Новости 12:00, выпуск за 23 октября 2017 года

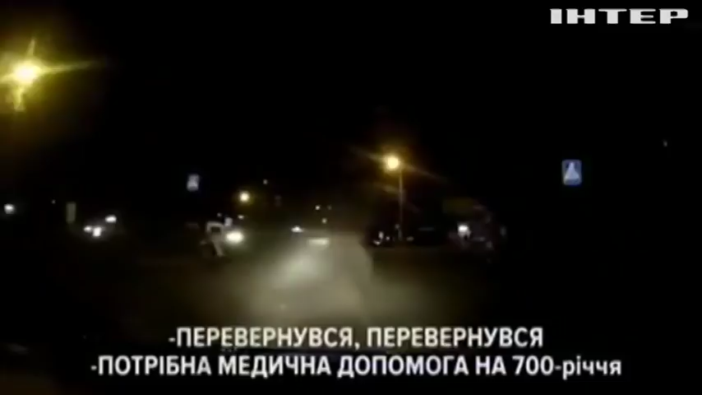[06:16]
Тікаючи від переслідування, водій на шаленій швидкості намагався виїхати з міста, але автомобіль вискочив на бордюр і перекинувся. Водій вилетів з машини на проїжджу частину, постраждали і троє пасажирів, вони в лікарні.
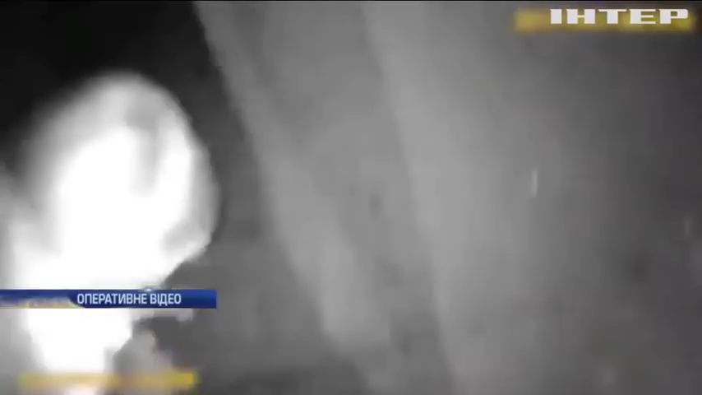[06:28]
За даними експертизи, алкоголю крові водія у сім разів перевищував норму.